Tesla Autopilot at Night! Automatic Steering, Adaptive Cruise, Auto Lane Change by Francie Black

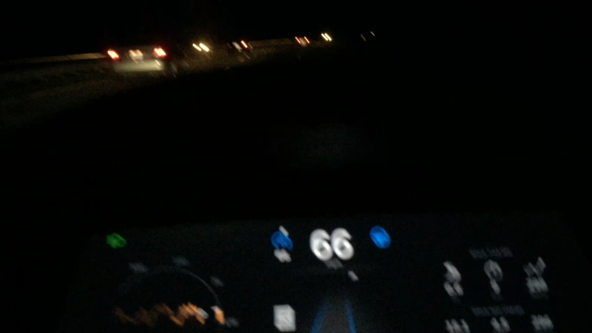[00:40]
So I wasn't sure if it would see the lines or not or how it would respond at night.